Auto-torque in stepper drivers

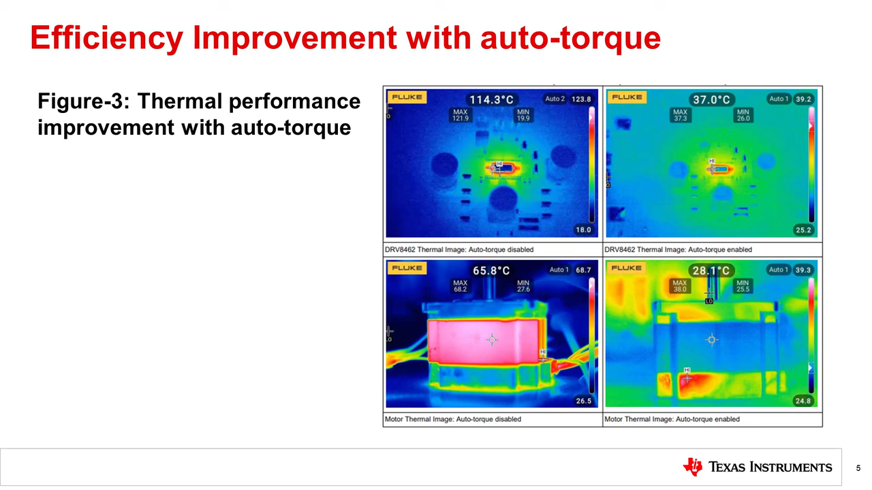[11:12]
a very hot 65.8 degrees Celsius with auto torque disabled. This improvement in the thermal performance of the system significantly improves long-term reliability of the complete stepper motor system.